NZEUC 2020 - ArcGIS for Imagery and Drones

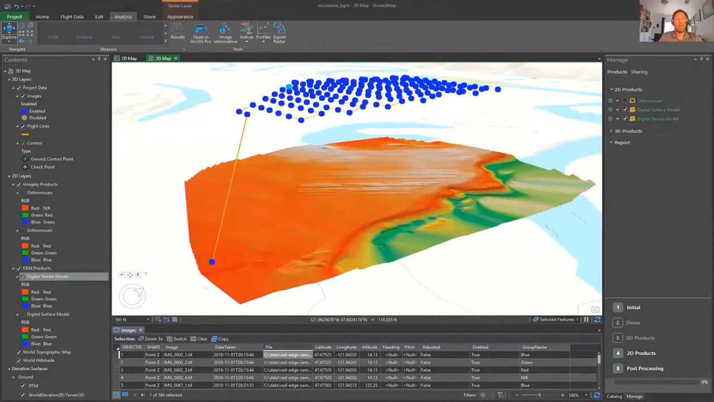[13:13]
You can see in this case, the terrain model, or you can actually process that into a multiband,
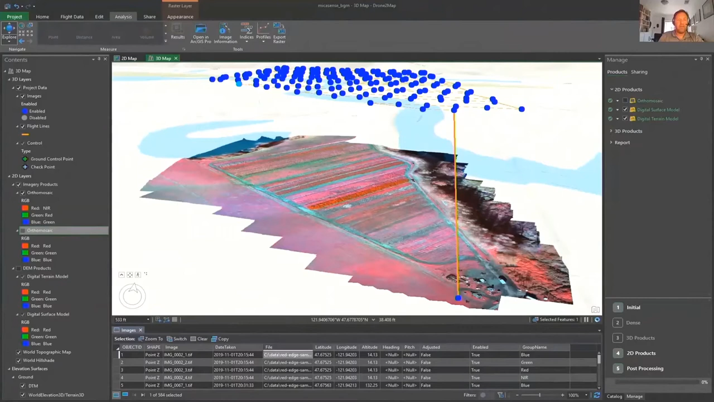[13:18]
four band image to perform more detailed analysis within ArcGIS. Let's look into our image analysis.
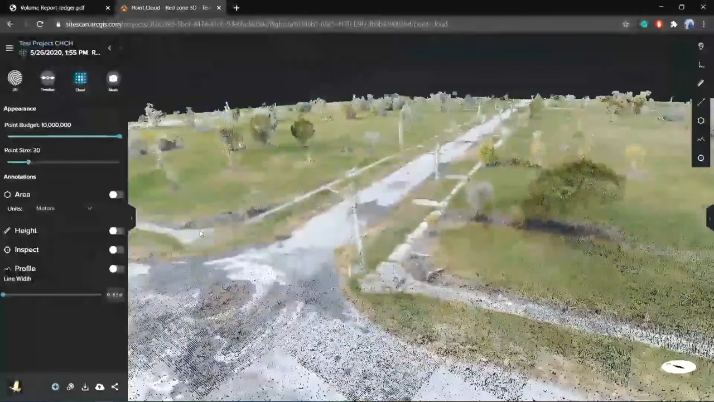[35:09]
We have access to similar tools such as calculating heights of features within the point cloud.
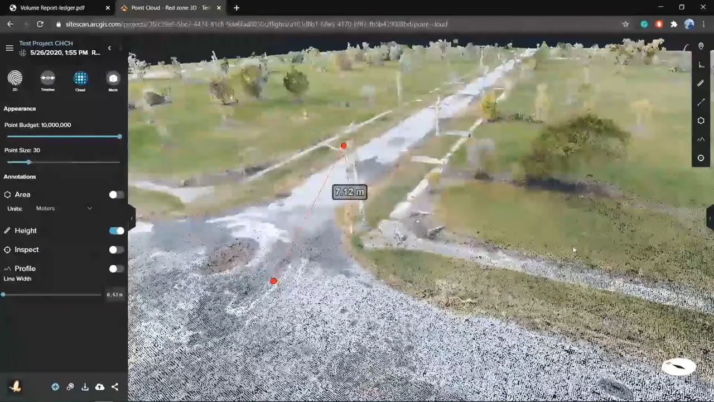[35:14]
All of this is really useful to be able to gain an accurate sense of what's on site at this current point in time. All of this imagery data and analysis is really useful in its own right. However, that's not where the workflow ends. All this data is particularly useful when you bring it into a GIS where you can enhance this data by bringing in other
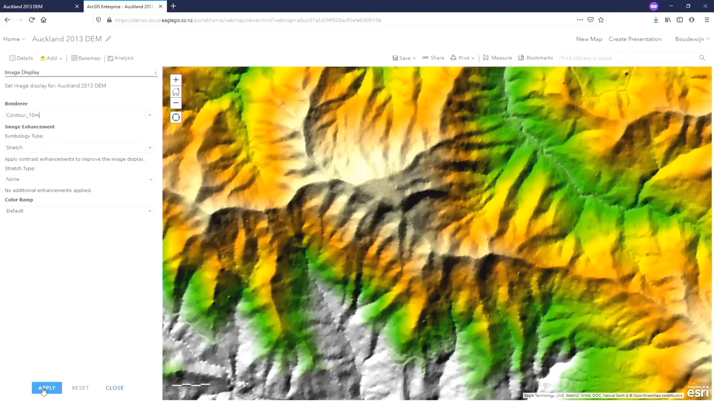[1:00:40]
But we can easily change it to be visualized as contours. And we can also add more advanced rest of function chains to this.
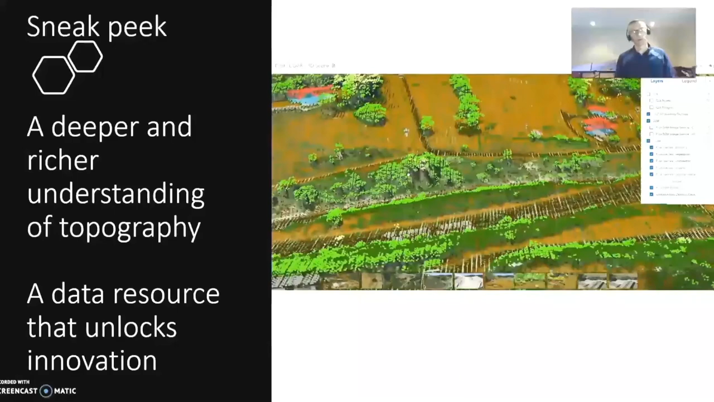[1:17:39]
We can automatically pull that sort of, those data sets out. You can see how it pulled out the roof line, the ground returns the road.
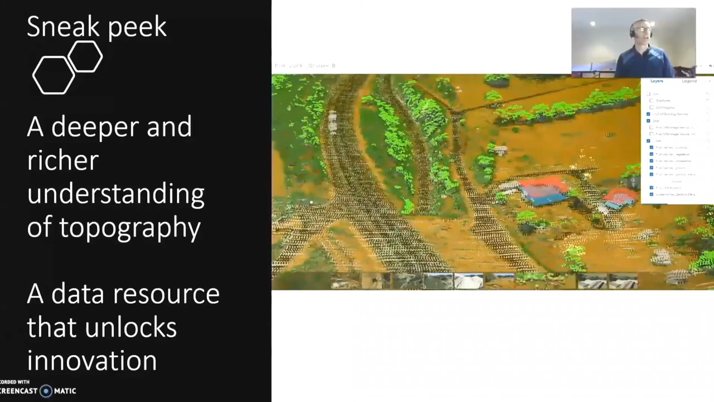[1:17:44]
There's all this rich information there that could be right for innovation.
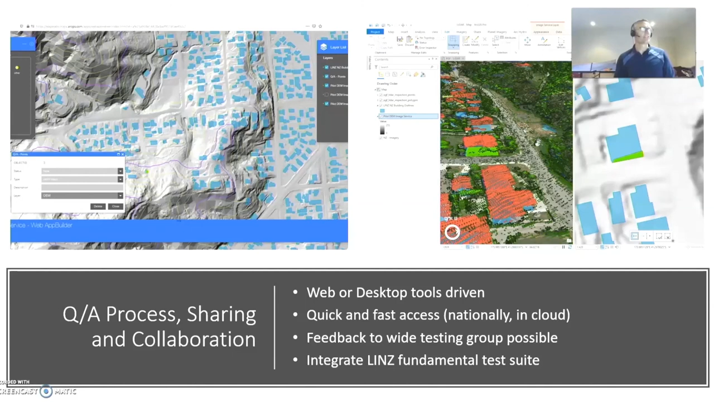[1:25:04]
So, these are some of the pictures to sort of get you understanding, you know, we'll be using other data sets to test it, like with building outlines. It may be web-based and also tools-based like Art Pro and other tool sets. And hopefully we'll get one view on the progress and how it's going,